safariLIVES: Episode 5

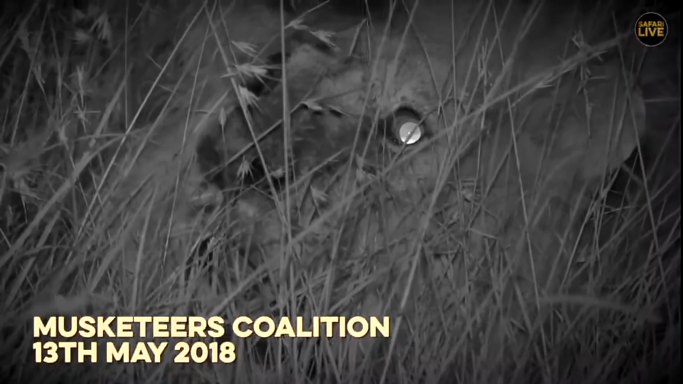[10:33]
Boys are now on the move into the night.
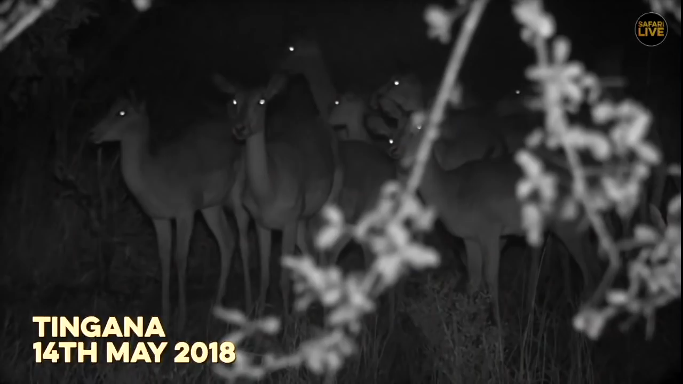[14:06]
Possibly distracted by the rutting males, an impala ewe falls victim to the Duke.
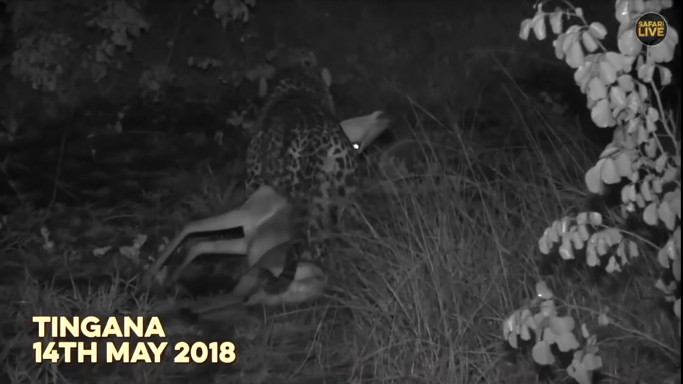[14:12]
We often talk about the enormous power of a leopard, but seldom is it on such awesome display.
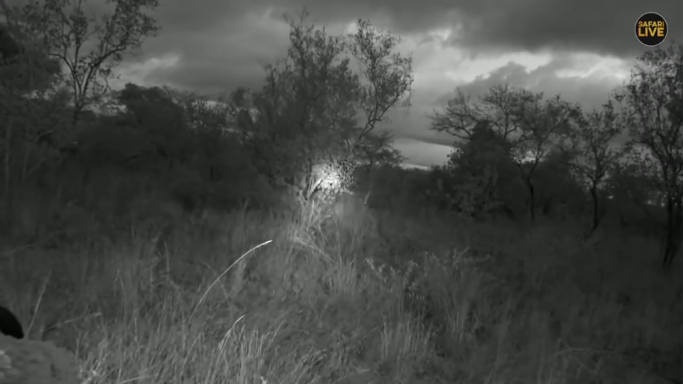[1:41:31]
And this little shrub is in the way, and I think if I go back up slightly and just do that, there we go. Actually, So back there, there's another log. I'm going to keep my light on it, to the right. There we go. And then center there.
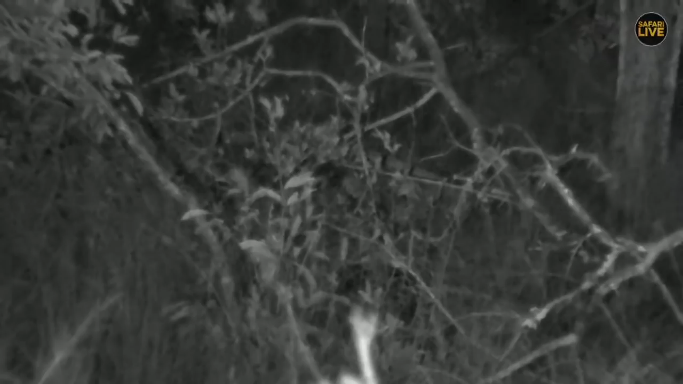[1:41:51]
There we go. Those are genets. They are little ones, too. This is the first time they were... Like I said, I saw three pairs of eyes. Like I said, I'm not worried about... Oh, was that mom with the little ones? Oh, my goodness. This is what I absolutely love about safaris, is that you see something new every single day. Oh, look, there's a little one. So it's mom with the little ones. Wow. And they don't seem to be running around.
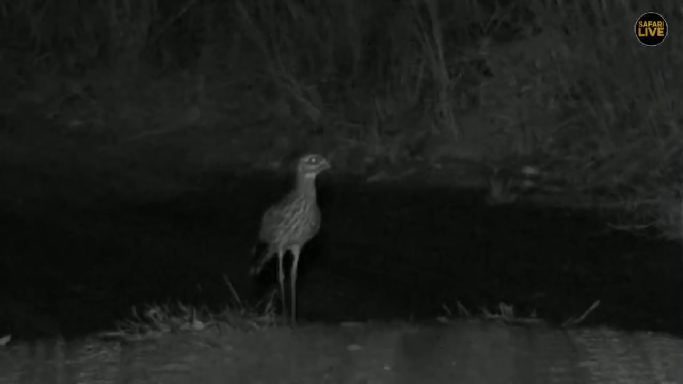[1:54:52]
Well, I wish we had those Janets out on the road foraging, but I don't think we will be too much more lucky. But we have found a spotted thickney. There was another one, but it flew away, and they're really funny at the moment. And because of all the rain that we've had, there's lots of little critters that are coming out onto the roads at night. Oi! And that's exactly what that spotted thickney was doing, was hoping to find its next meal,
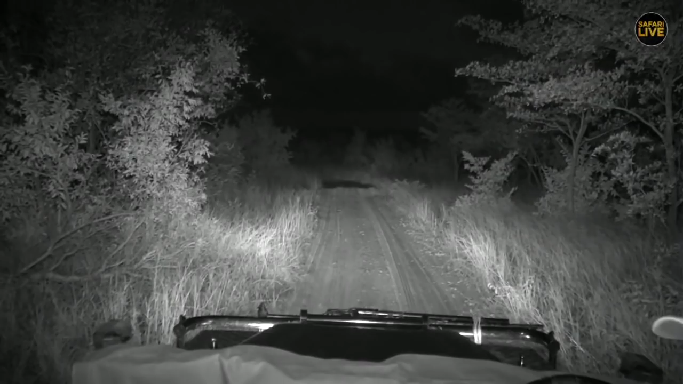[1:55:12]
but sadly, not sticking around. Perhaps I disturbed it slightly, so maybe we'll just move away so it can come back and hunt.
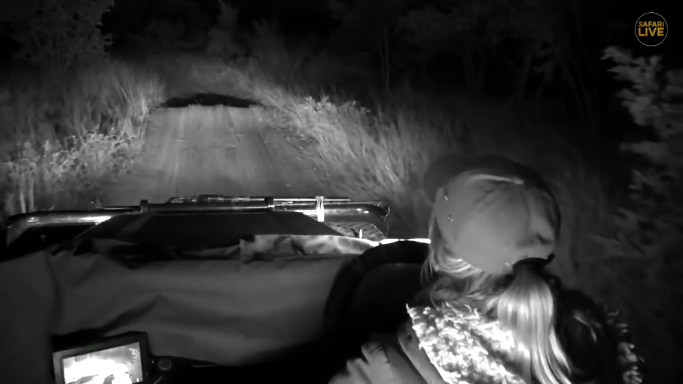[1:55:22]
Now, last night we saw one chasing after a bushveld rain frog, which is quite funny. Bushveld rain frogs are not built for speed whatsoever. So this thing was desperately trying to run because they don't hop like,
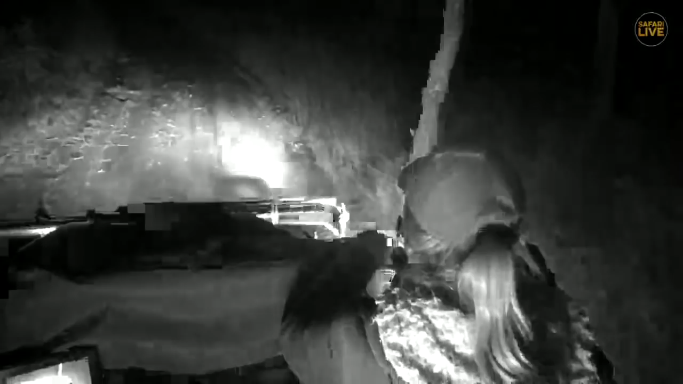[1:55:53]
I just wish they'd eat more centipedes, to be honest. So, the road's still nice and damp for the minute. I wonder what little critters we're going to see out here, so I'm going to keep an eye out down on the ground to see what else we can find.
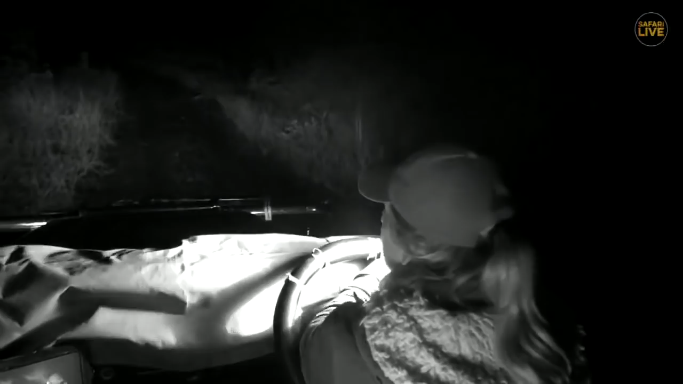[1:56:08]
Right, everybody's got birds on the brain tonight, including David. Well, we're seeing a big bird of prey here, and I'm not sure what it is.
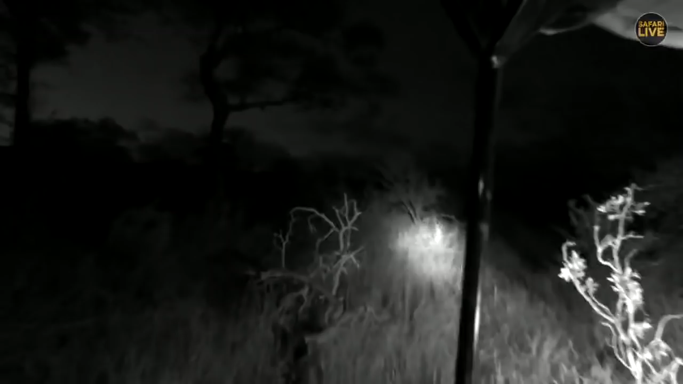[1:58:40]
It's always going to be difficult to spot. There he goes. Sorry. Behind the pole, he's going to jump now. Boink. There he goes. There he is. Sorry about the pole. Sorry, everyone. There he is. He's shiny. His eyes are in. There he goes on the pole. Right. Go forward a little bit. Go back.
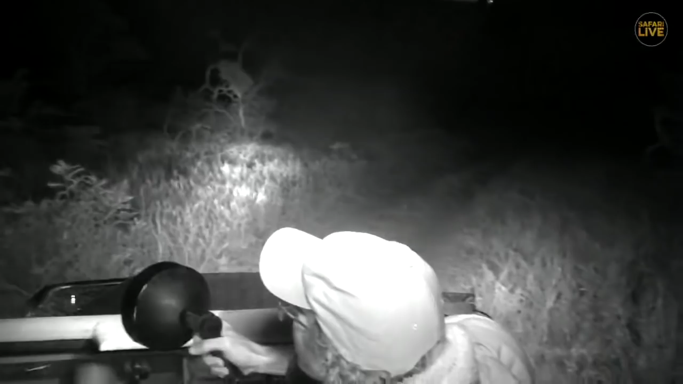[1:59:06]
Let's just go back quickly, see if we can spot him again.
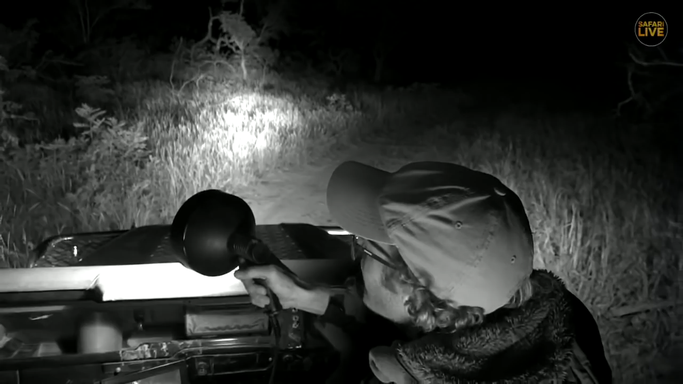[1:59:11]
It's always difficult with the little bush babies. They are so quick and they jump so far. I think he's already come forward here. Let's see. Let's just have a quick check. There we go. That might be the last we see of him. They're so quick. Yeah. There he is. Oops. I don't know if you can see him there, Craig. He's gone now.
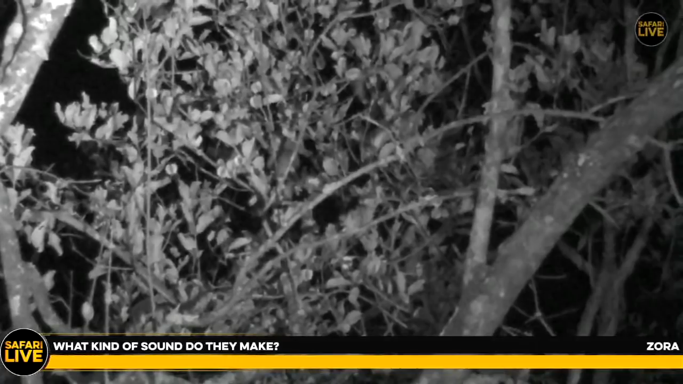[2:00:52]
choo, choo, choo. Tiny little calls like that. The thick-tailed bush baby is where the name actually comes from, because they do like the tree dussy, which is like like a crying baby. But these little ones, they've just got little chirps and squeaks. There he is. Oh, that's perfect. That's the best little encounter I've had. He's not too worried about us now.
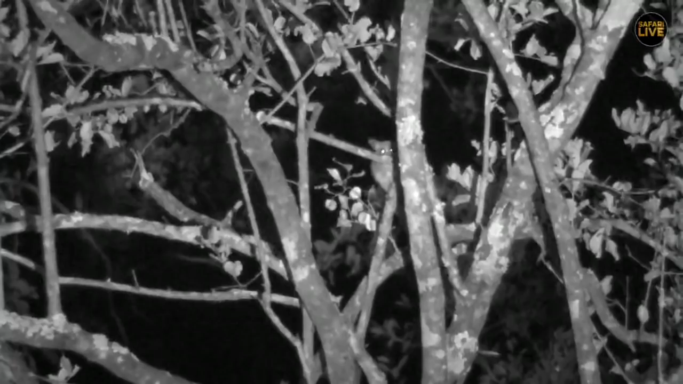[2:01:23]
A nice distance between us, but we can still see him nicely. That is awesome. See, you never know what you're going to find when you're out in the bush, hey? We've been looking for leopards. and Shudulu in particular, but this is the perfect way to end my drive. I'm very happy about that. What's he doing?